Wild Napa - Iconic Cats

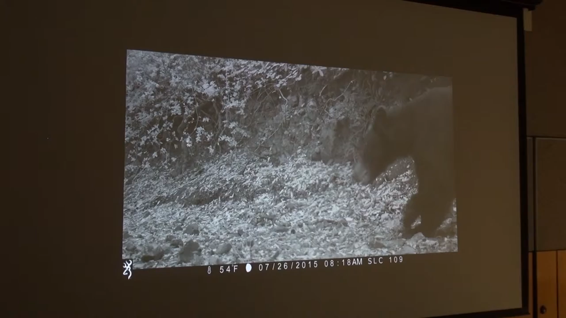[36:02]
And it was at one of our baits, and the baits, we'd been like totally wiped out by the vultures. And there was nothing left, and the bear was like, oh, just lying there, like going, oh, I wish there was still food here, you know? Just imagine going like, oh man, the bear necessities.
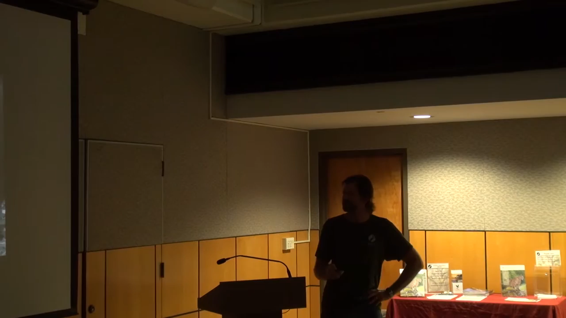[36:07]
And then mountain lions, of course. And these photographs were taken at Bouverie and Hood Mountain.
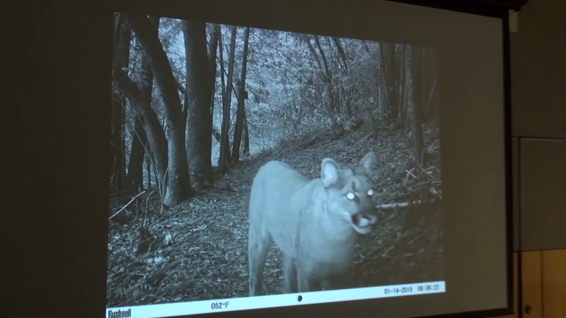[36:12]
This one is up at Bouverie Preserve, up on 12.
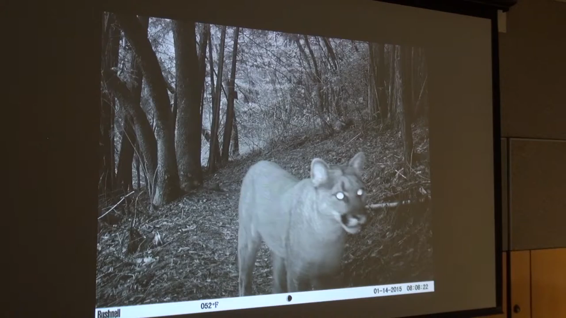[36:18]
Now, the cameras, the trail cameras are generally like low quality images and that sort of thing.
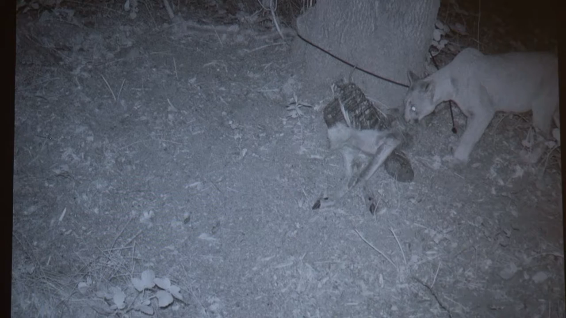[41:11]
and this is pre-baiting, so it's like really, once you get the lion to the bait, and this was taken, what is it, that's August, isn't it, 2nd of August, so 8 days ago. So we had this male come in to feed on one of our baits, and then all systems go, we're phoning the vets, and everybody's like mobilized, and it's all like action stations,